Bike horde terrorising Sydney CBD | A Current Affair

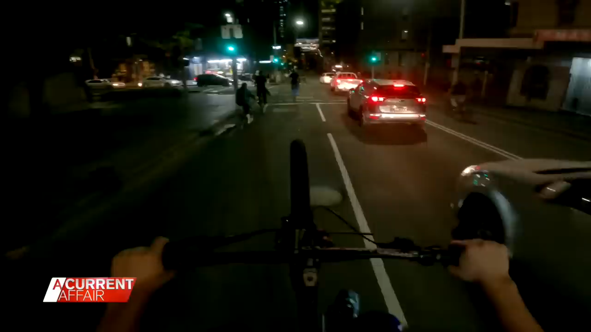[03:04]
Then it's back on the road, terrorising more motorists before trying to enter an event at Hyde Park Barriers.